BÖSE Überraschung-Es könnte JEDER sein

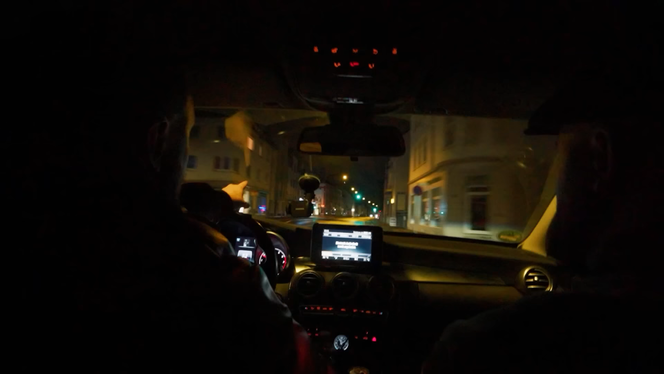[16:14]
Hier links haben wir einen Parkplatz. Warte mal, ich sehe gar nichts. Hier links haben wir einen kleinen Parkplatz. Sehe ich. Der ist auch beleuchtet. Ja. Und wir haben hier eine Bushaltestelle.
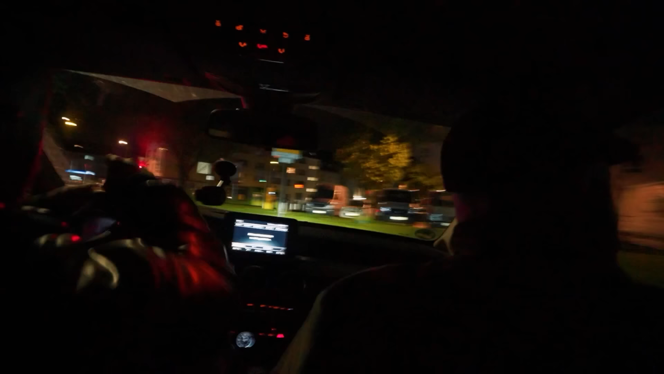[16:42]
Und das zweite Auto steht hier auf dem Parkplatz. Sie wird... Auf welchem? Zeig mal drauf. Hier. Ja, okay. Hier auf dem Parkplatz. Sie wird in dieser Bushaltestelle sitzen.
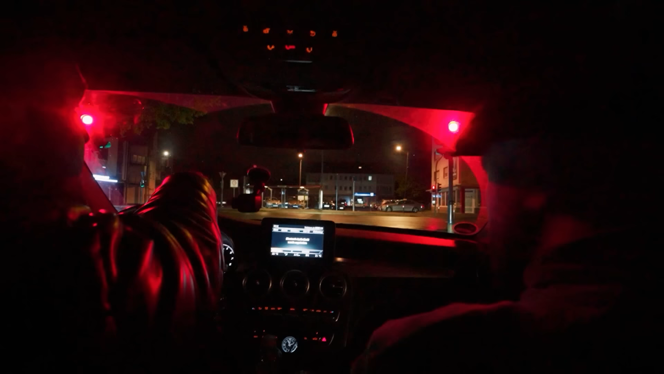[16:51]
Wir stellen uns dahin und filmen von da. Sie wartet hier an dieser Bushaltestelle. Ein weiteres Fahrzeug steht da. Ein weiterer Passant steht hier irgendwo in der Nähe. Hier hast du eine Parkbank, kann hier sitzen und telefonieren. Einer von uns, undercover.
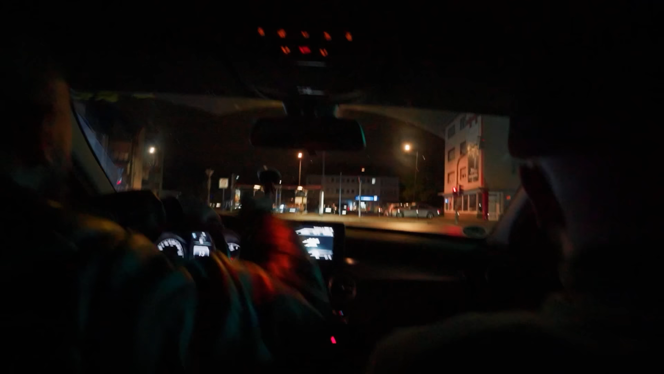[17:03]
Und ein weiterer kann auch hier auf dem Parkplatz rumlaufen.